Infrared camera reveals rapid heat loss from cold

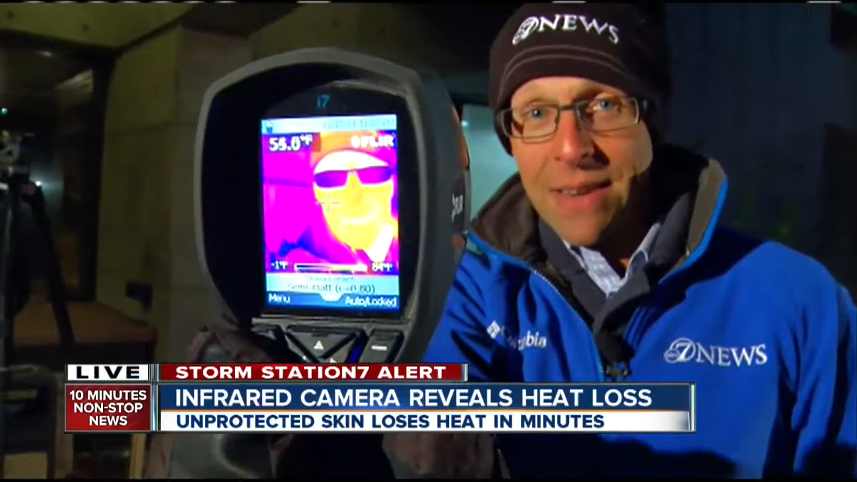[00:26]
So after we show you how quickly heat leaves your body will show you which of these gloves protects me the best.
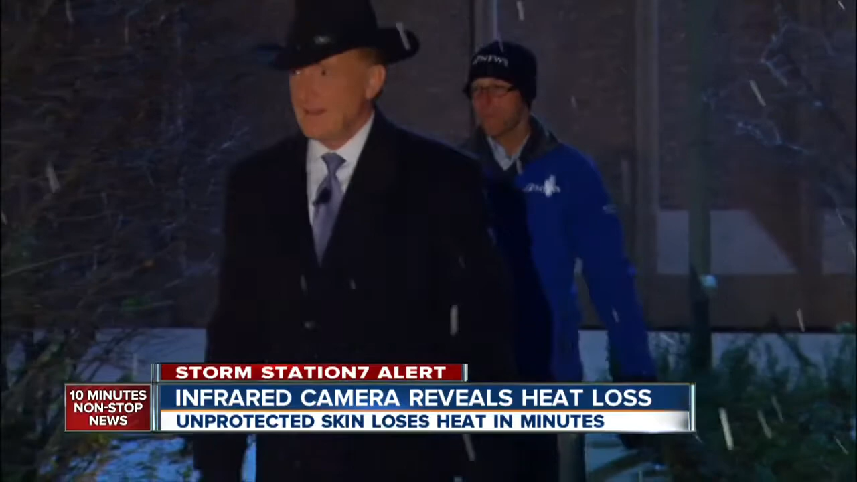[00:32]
Using an infrared camera and storm station 7 chief meteorologist Mike Nelson we want to see how quickly heat escapes your body in bitter cold weather. My father always told me when your feet are cold put on your hat.
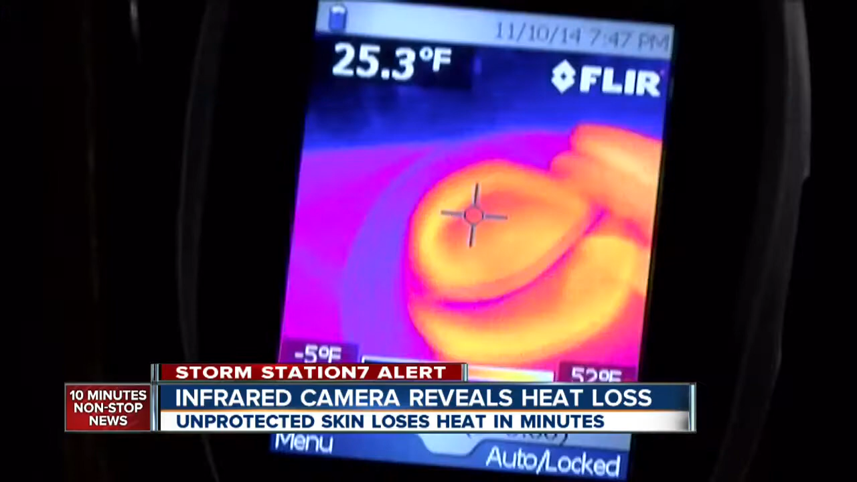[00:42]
On screen: spot 25.3°F
Let's take off the hat and see how fast I get cold. The infrared camera showing Mike Nelson's head in the 40s and 30s. In just minutes Mike loses the heat his hat was protecting.
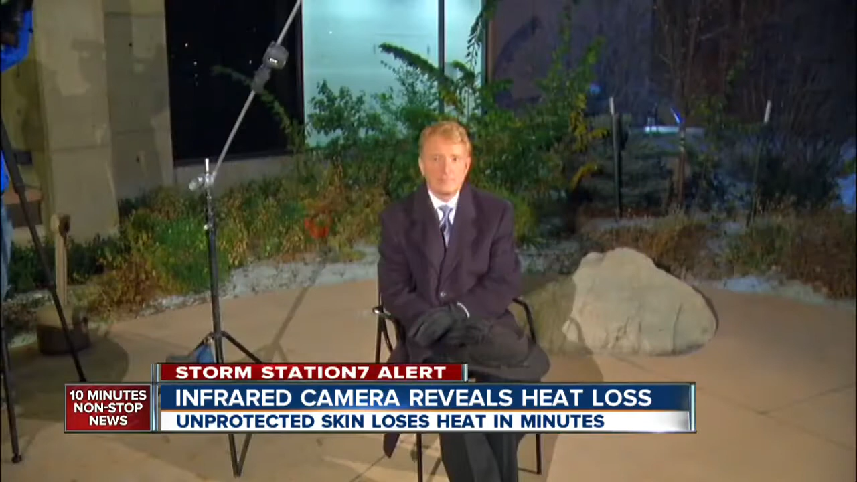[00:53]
We are about three plus minutes in and now you're back in the upper teens. That's because of that wind. It's a great example of wind chill. Hold your hand out like this.
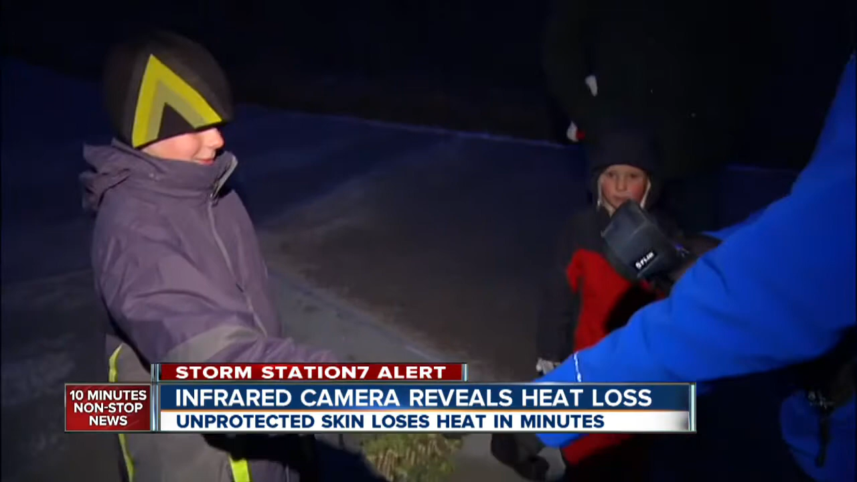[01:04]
We also took our test to Stapleton where we met Merle and Mavis. Okay let me see your hello kitty. We checked their gloves then tested their hands to see if the gloves were working. Merle's gloves shows us single digits.
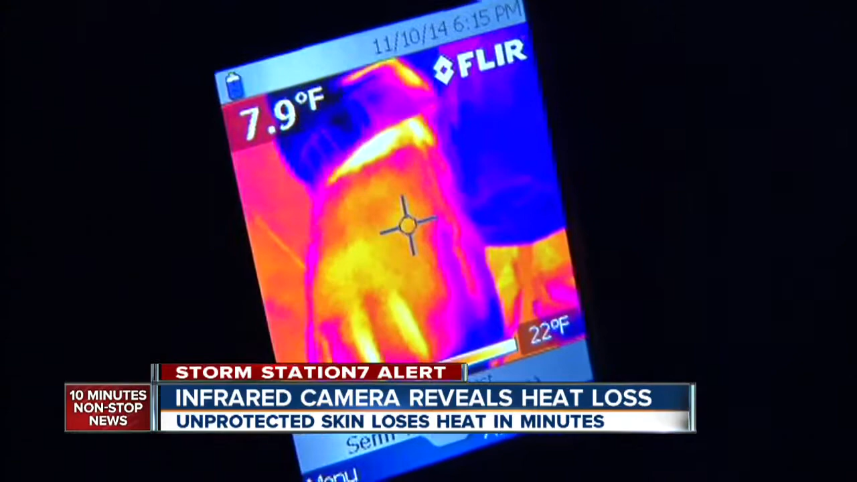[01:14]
Your hand itself is 50 degrees.
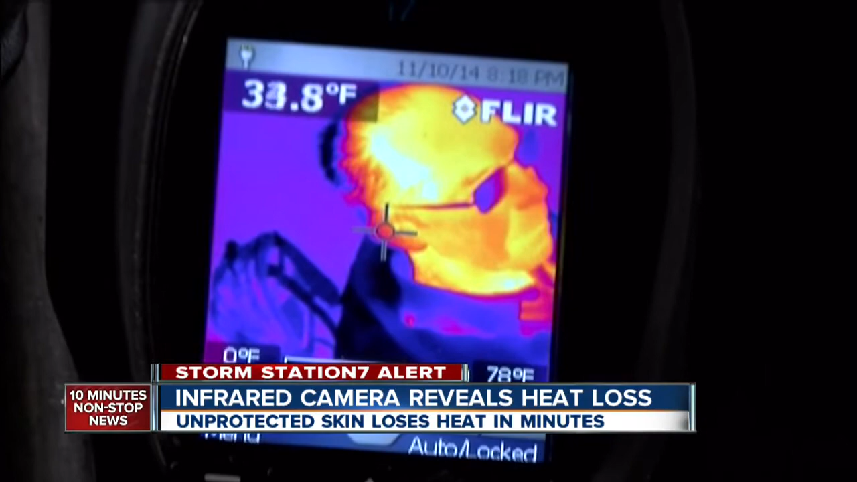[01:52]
On screen: scale top 78°F, scale bottom 0°F
After 10 minutes his nose 44 degrees his ear 34. All right so let's figure out which of these did best. I'm telling you this actually feels the coldest so I'm going to take my running glove off and with the help of James Doherty photojournalist we're going to get a reading on my hand just as soon as I took it out of the glove.
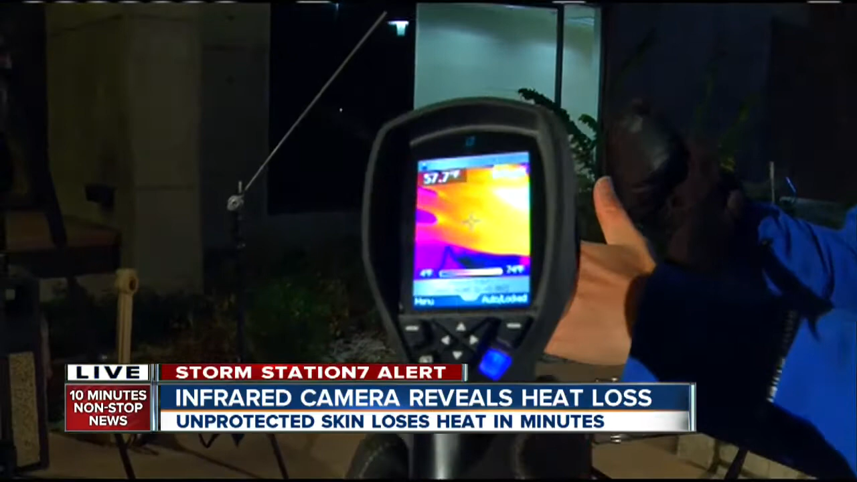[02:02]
About 54 degrees he says and now I'm going to take it out of my ski mitten. Turn it this way. 66 ski mitten is the way to go for me.